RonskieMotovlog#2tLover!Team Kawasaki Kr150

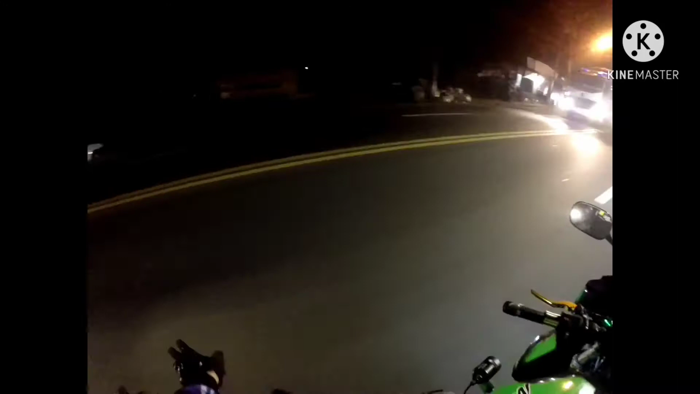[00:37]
Magkakapi kami sa bundok ng Tralala.
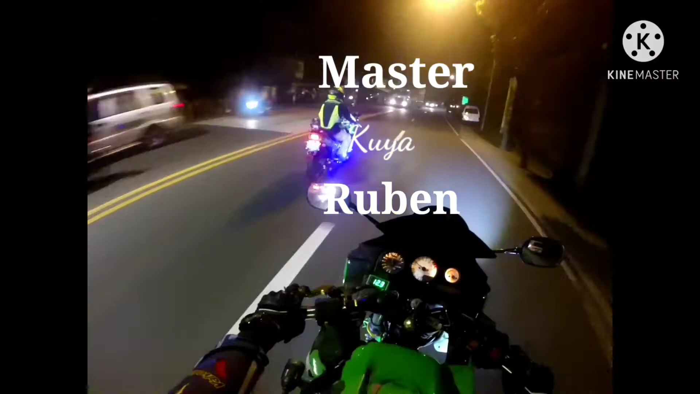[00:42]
Eto, kasama ko si Kuya. Eto yung idol ko eh. Kahit saan mo yayain, game na game. KR-150. Lupit silang matanda na to, 50 plus na, pero grabe kung magmotor.
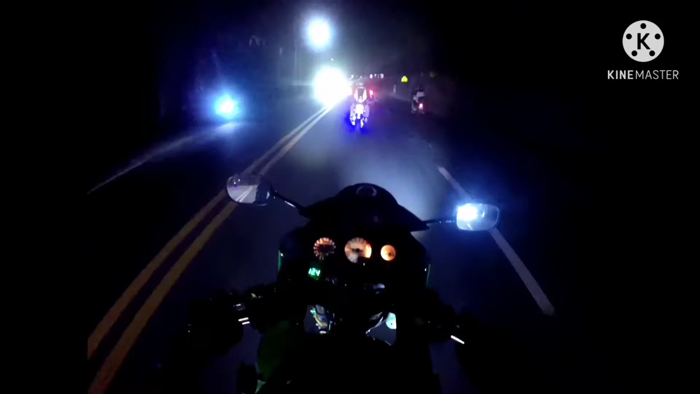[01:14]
O, pagdating sa cornering, wala akong masabi dito. Pagdating sa speed, grabe. Akala mo bagets.